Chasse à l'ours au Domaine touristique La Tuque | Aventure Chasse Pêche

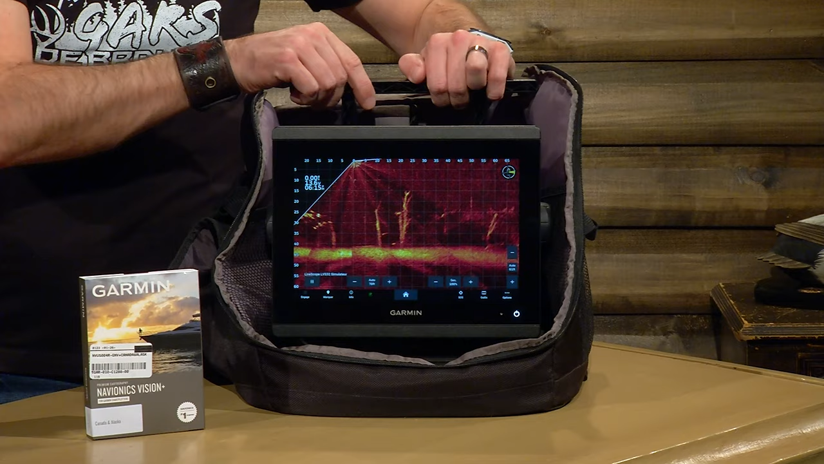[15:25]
Ça, avec les batteries au lithium versus les anciens modèles qu'on avait avec les anciennes batteries, ça se compare pas mal. Mais là, on est complètement ailleurs. Complètement ailleurs.
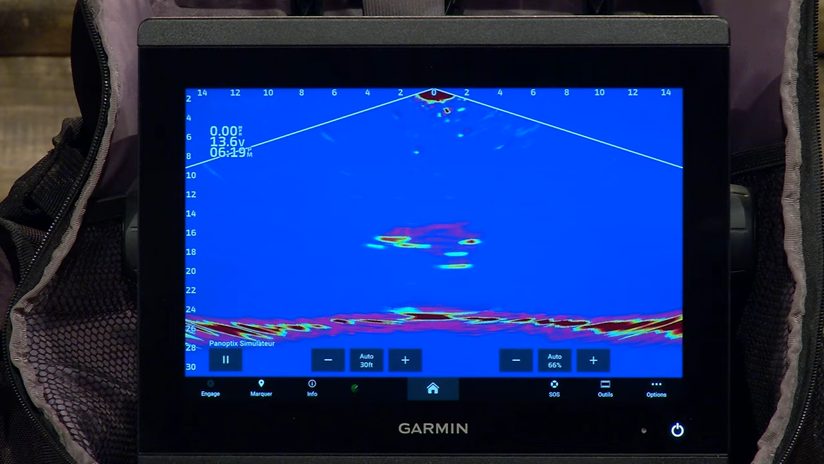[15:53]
Nouveauté depuis déjà 5 ans, vraiment, c'est tout ce qui est panoptique.
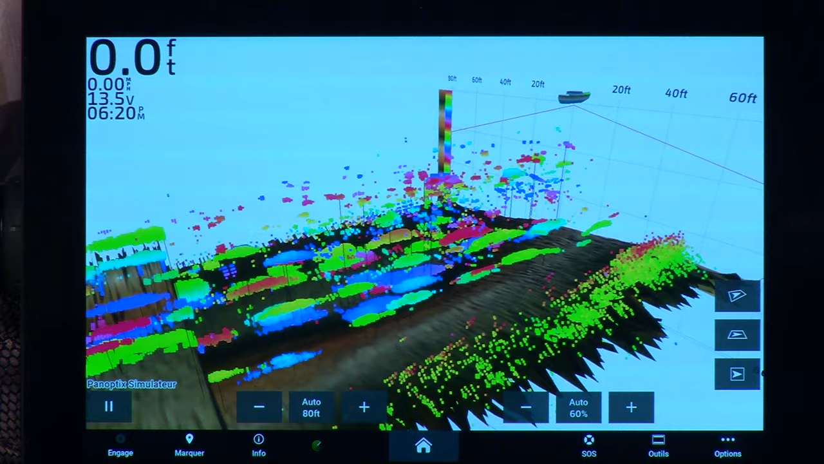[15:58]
On screen: depth 0.0 ft
On va chercher le côté live scope, ce qu'on voit présentement à l'écran ici. Fait qu'on voit que le travail est fait.
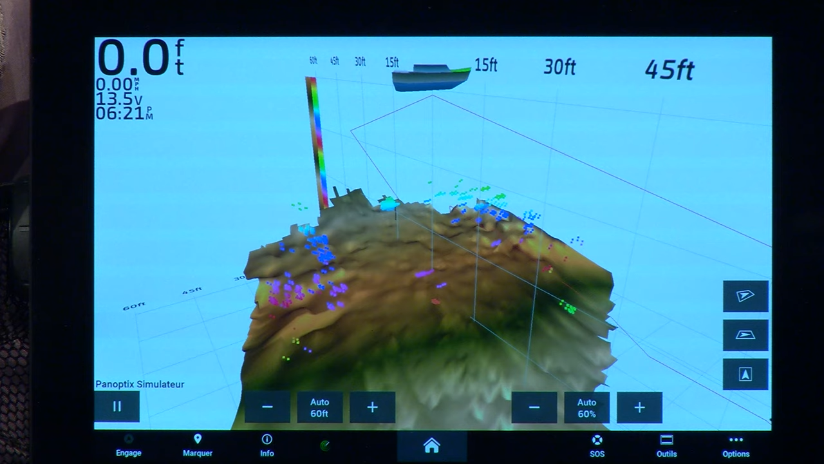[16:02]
On screen: depth 0.0 ft
Souvent, la plupart des gens vont l'utiliser pour la pêche au doré, la pêche à la chigan, quand on parle environ jusqu'à 30 à 40 pieds.
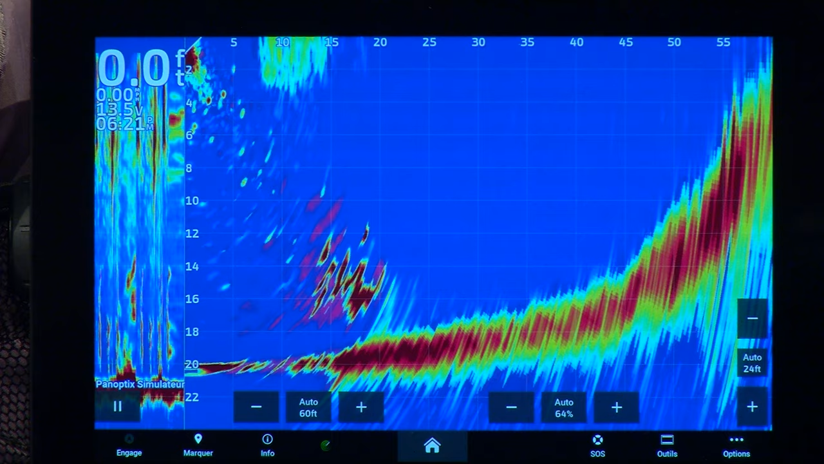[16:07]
Très belle qualité d'image. En temps réel, Martin, on voit les poissons bouger, on est capable de voir notre leurre.
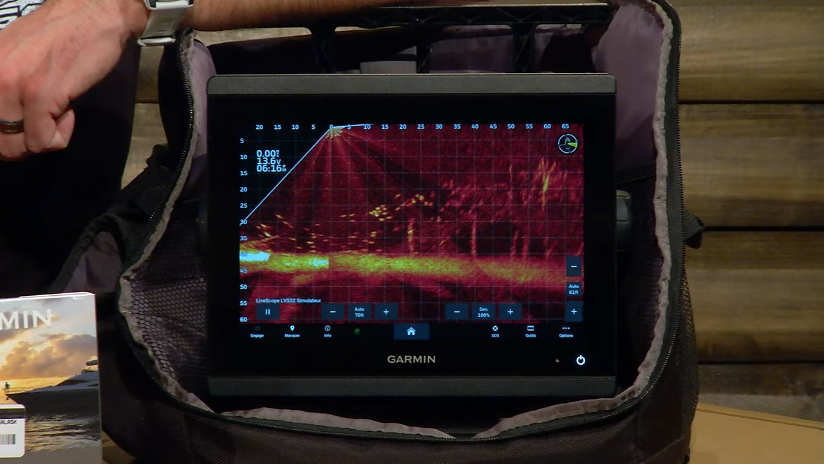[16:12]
Si on a une action à faire, on va le prendre directement. Vraiment. Là, les cartes standards sont installées dans les machines quand, oui, elles arrivent. On a d'autres options.
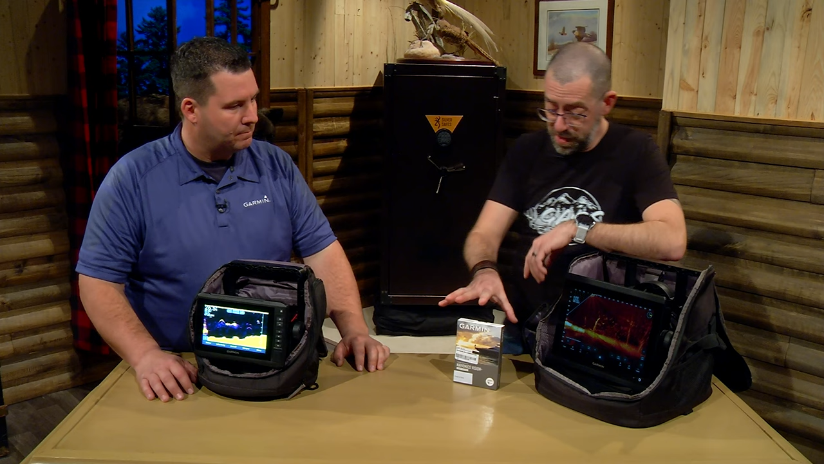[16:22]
Parle-moi de cette option-là ici, là, qui va me donner un edge supplémentaire dans mes sonores Garmin.
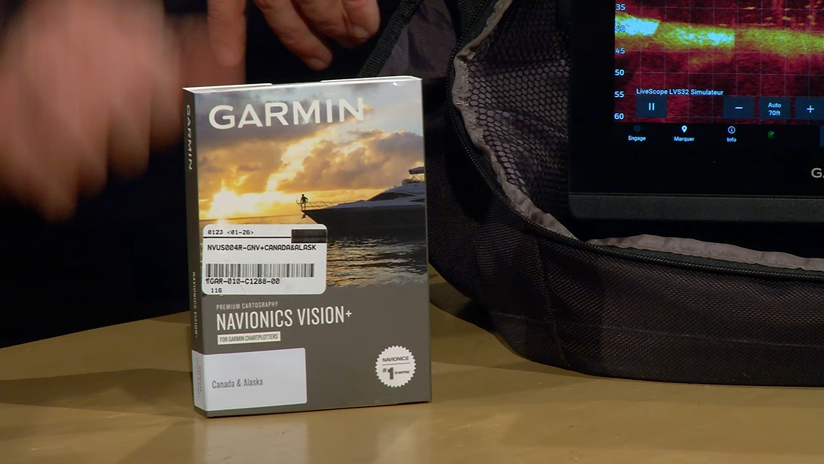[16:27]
Nouvelle carte Vision Plus, dans le fond, de chez Garmin.
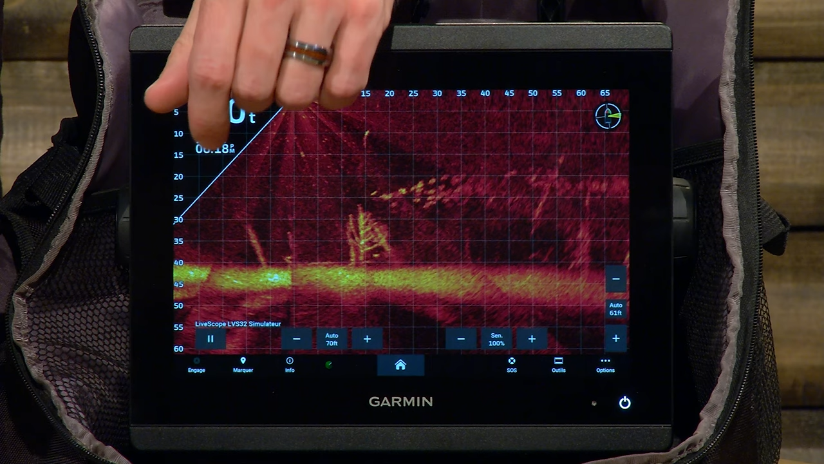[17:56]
Important, ce qui est le fun avec l'Active Captain, rapidement, au moment qu'on va être branché, comme tu me disais, bien, ça va nous dire qu'on a un update qui doit être fait, une mise à jour.
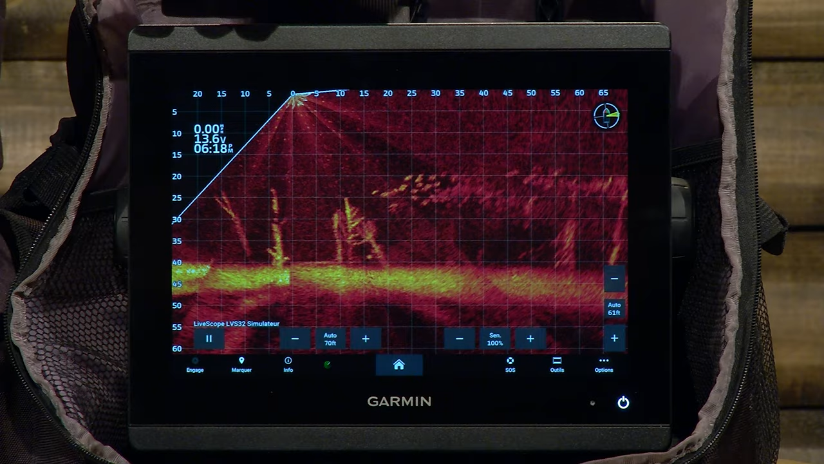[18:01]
Alors, avec la mise à jour, elle va nous demander si on veut la faire. On lui dit oui. Wi-Fi directement. Ça se fait directement. Vos appareils vont toujours être là et c'est gratuit.